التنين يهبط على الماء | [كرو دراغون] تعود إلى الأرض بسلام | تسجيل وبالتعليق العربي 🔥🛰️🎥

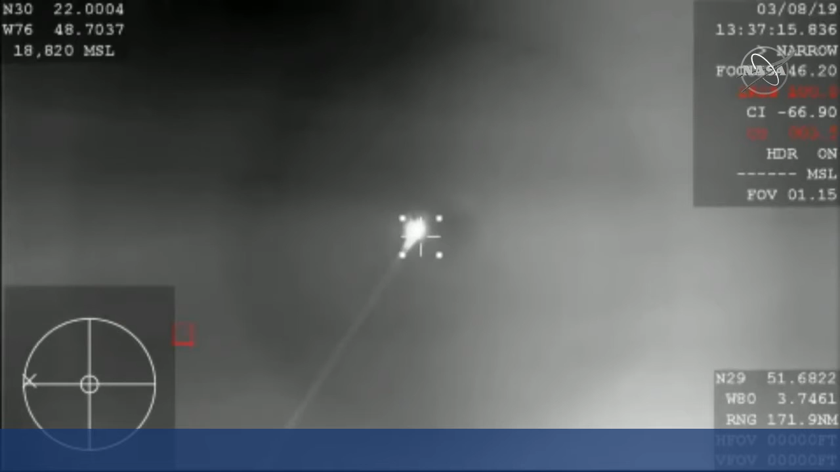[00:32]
عن المحطة الفضائية بعد نجاح مهمتها للتجربية لمدة خمسة أيام بالوصول والالتحام على المحطة الفضائية الآن نشاهدها هذه الصورة طبعاً مأخوذة من طائرة عسكرية أمريكية تحلق في طبقات عالية من الجو وتصور دخول كرو دراجن إلى الطبقات العليا من الغلاف الجوي طبعاً نوع الطائرة WB-57 طبعاً بالنسبة لهذه الطائرة هي طائرة
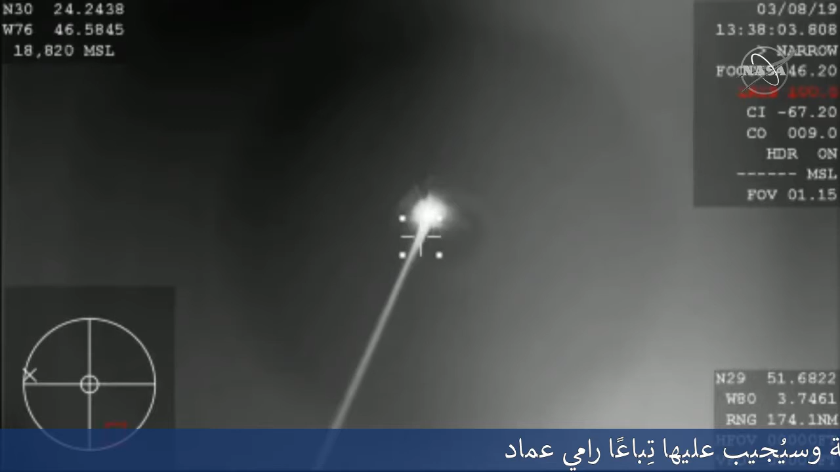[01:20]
تقريباً في مستوى فوق منطقة الهبوط أو قريب من منطقة الهبوط طبعاً والطائرة تدور فوق منطقة الهبوط وتصور إلى الأعلى نشاهد كرو دراجن طبعاً هذه النار
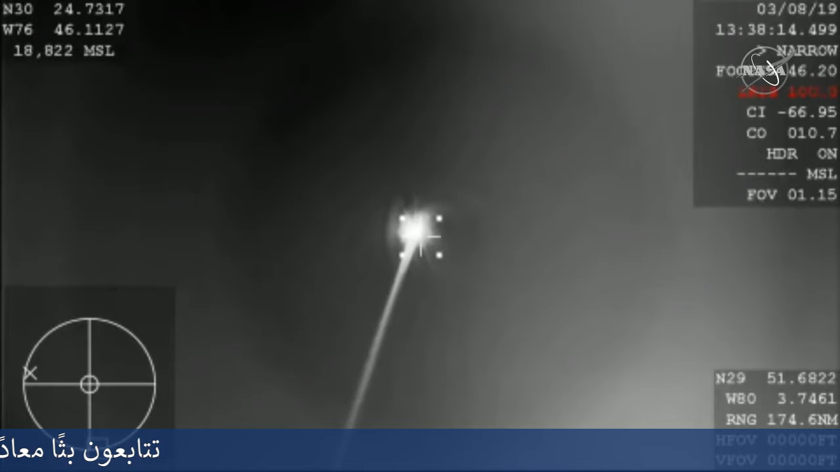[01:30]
والشعلة الهائلة حول كرو دراجن طبعاً هي نتيجة موجة الصدمة يعني عند دخول إعادة الدخول إلى جو الأرض أو إلى جو أي كوكب آخر يعني حتى المريخ هناك ما يسمى بسبع دقائق من الرعب طبعاً تكون أكثر أو أقل حسب السرعة وحسب المسار وغيرها من الأمور لكن بشكل أساسي هذه الدقائق تكون أخطر شيء في عملية الهبوط على حياة رواد
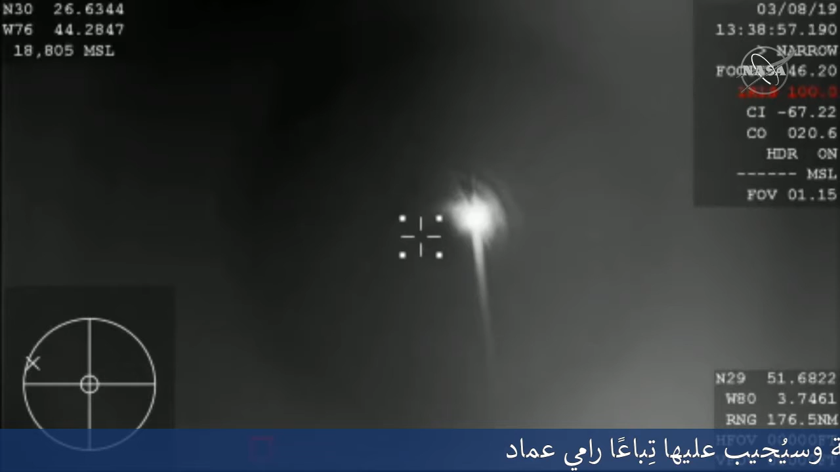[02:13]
الفضاء الذين طبعاً في الرحلات المستقبلية سيكونون على متن كرو دراجن المخصصة لحمل طاقم إلى المحطة الفضائية وإلى المدار الأدنى والعودة بهم بسلام طبعاً موجة الصدمة هذه طبعاً نشاهدها بالأبيض والأسود لأنها صور حرارية لأن المسافة بعيدة جداً تحاول الطائرة العسكرية باستخدام هذه التقنية والكاميرا المخصصة بالتقاط هذه الصورة بعد اقترابها لطبقات أدنى وتصبح أقرب يمكن الانتقال إلى الصورة الملونة العادية الصورة التلفزيونية والفيديو